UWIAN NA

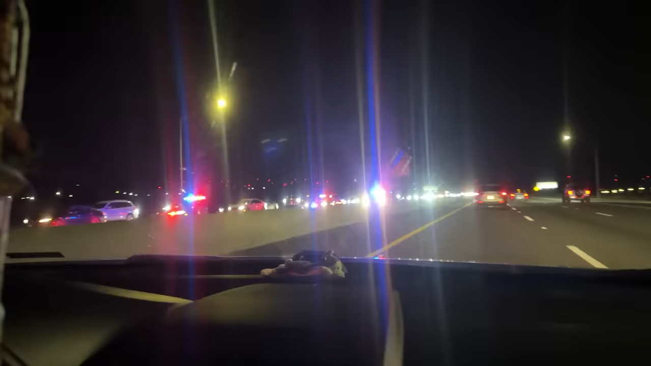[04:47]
Guys, may aksidente na naman. Pumunta rito yung sasakyan. Yeah, so accidents. Two accidents.